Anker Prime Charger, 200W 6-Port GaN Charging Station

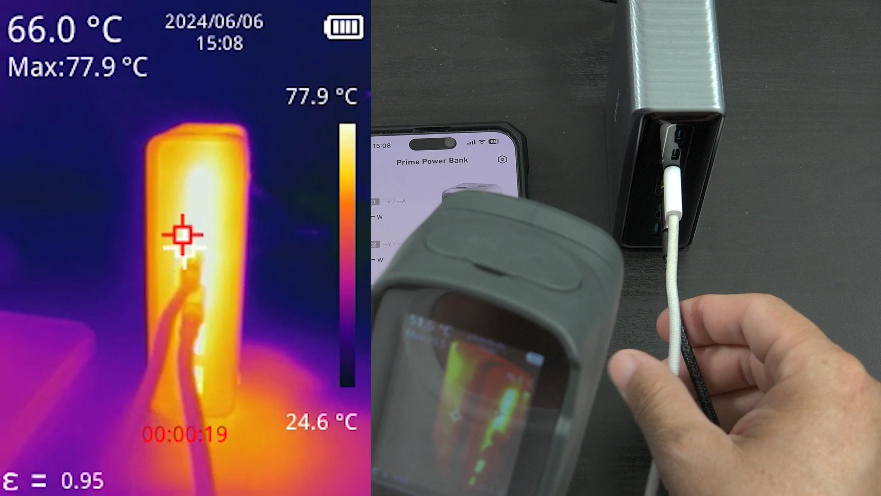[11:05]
On screen: spot 66.0°C, max 77.9°C, scale top 77.9°C, scale bottom 24.6°C
now and it has slowed down the charging so we're drawing
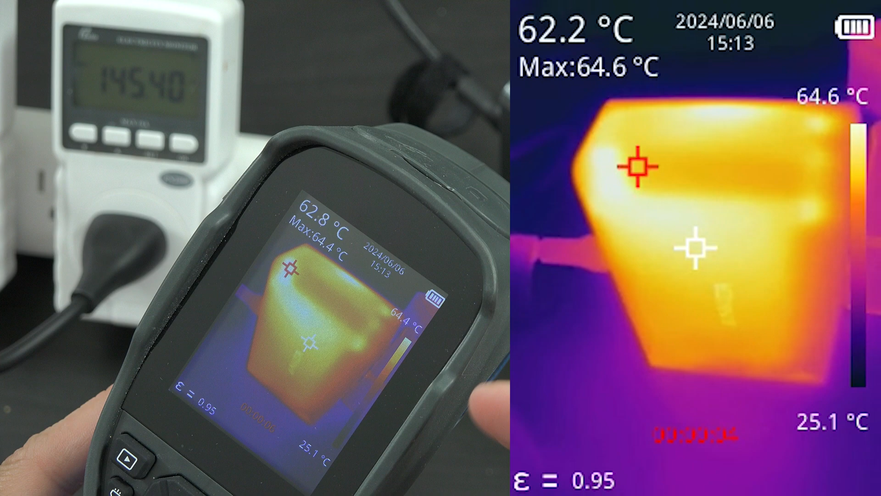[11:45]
On screen: scale bottom 25.1°C
it's a crappy file but it gives you a pretty good idea of what you're working with there so
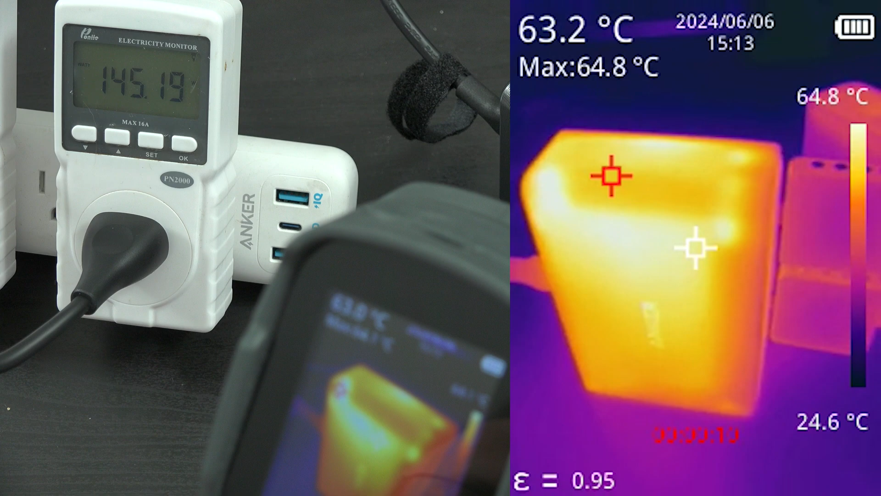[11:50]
On screen: spot 63.2°C, max 64.8°C, scale top 64.8°C, scale bottom 24.6°C
we're showing 64 degrees on the outside of the unit so
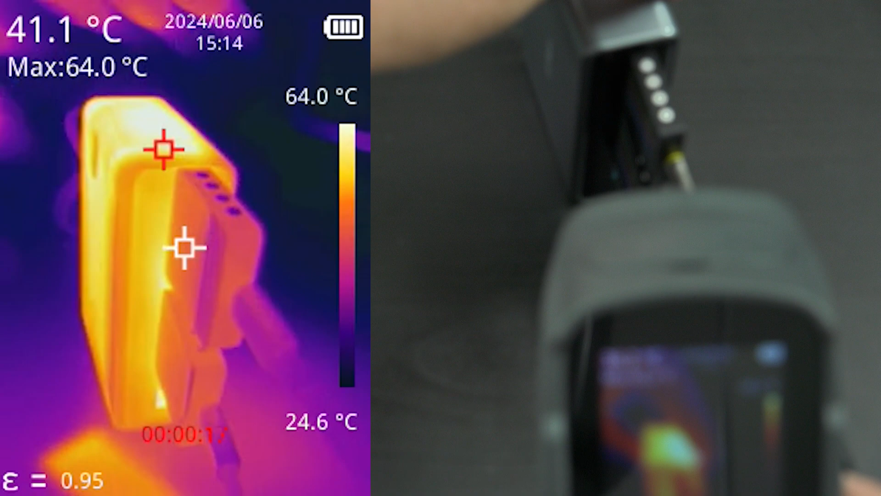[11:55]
On screen: spot 41.1°C, max 64.0°C, scale top 64.0°C, scale bottom 24.6°C
it can't read as well because of the large things that are
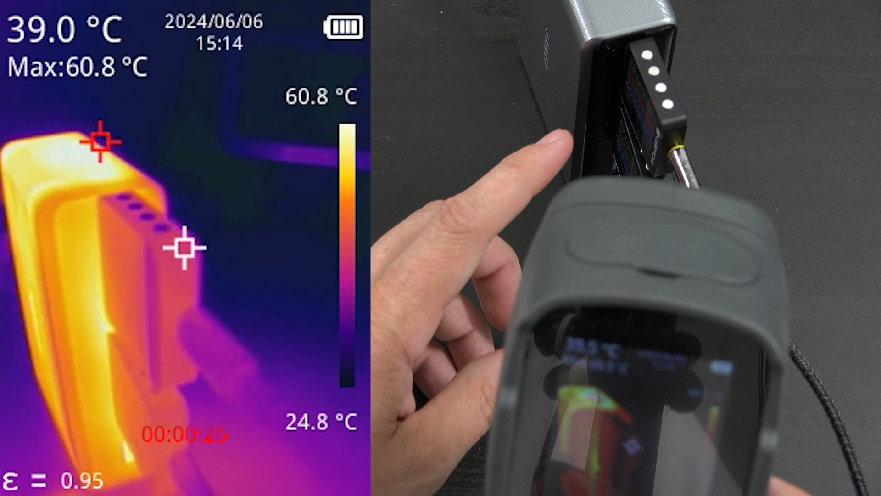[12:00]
On screen: spot 39.0°C, max 60.8°C, scale top 60.8°C, scale bottom 24.8°C
plugged in right now in fact there we go so we're reading 75 watts right now i'm sorry 75 celsius
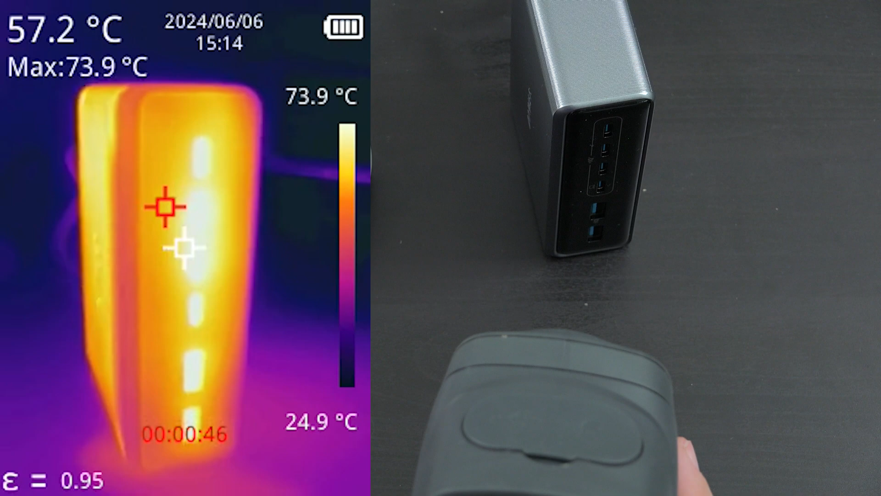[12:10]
On screen: spot 57.2°C, max 73.9°C, scale top 73.9°C, scale bottom 24.9°C
and the bottom is at uh 64.9
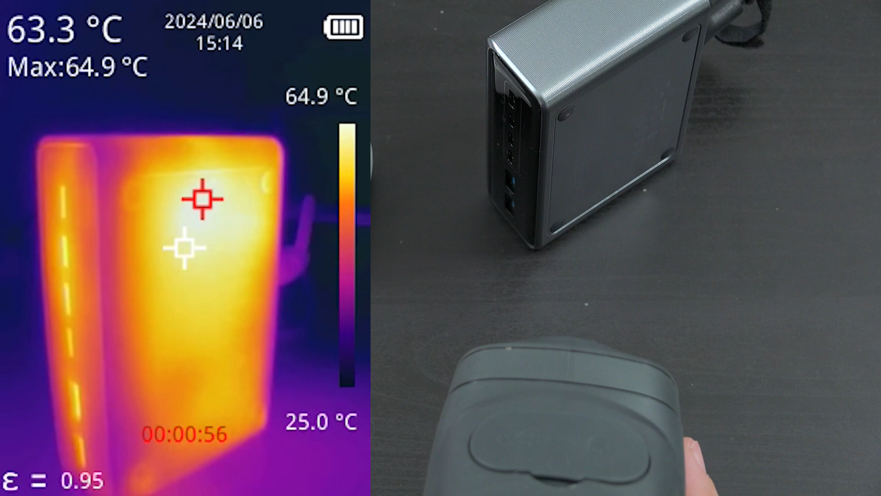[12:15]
On screen: spot 63.3°C, max 64.9°C, scale top 64.9°C, scale bottom 25.0°C
and the back of it is really warm there too it's a cool down now it's at 68 it was
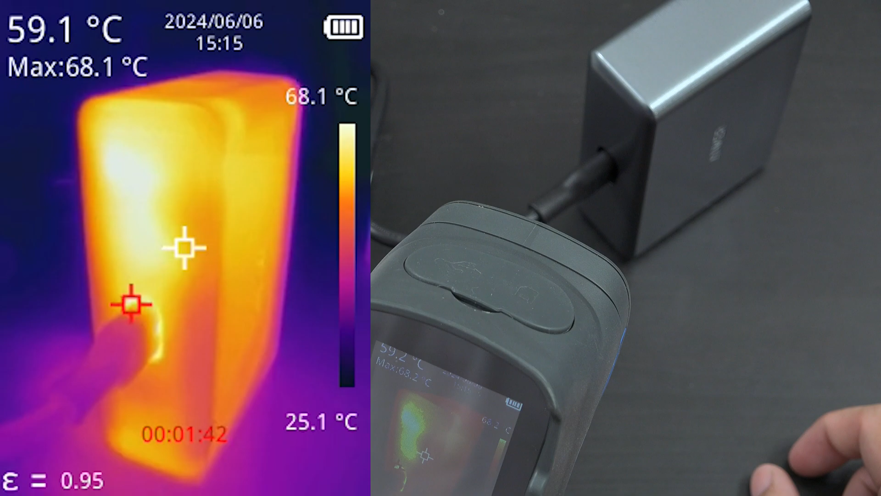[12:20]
On screen: spot 59.1°C, max 68.1°C, scale top 68.1°C, scale bottom 25.1°C
at 69 all right so in order to not make this video terribly long yes this thing is at about 70 degrees
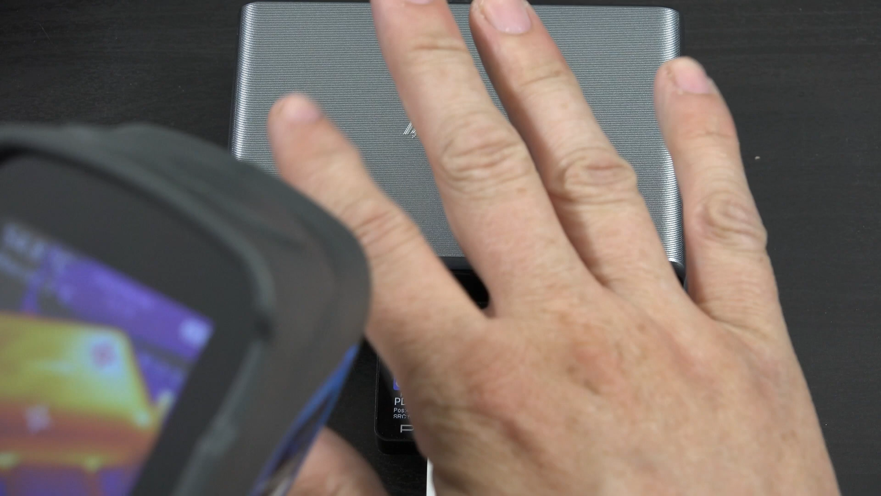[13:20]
at about 65 degrees celsius on the outside of the unit and we're still charging things fairly quickly so this is just the unboxing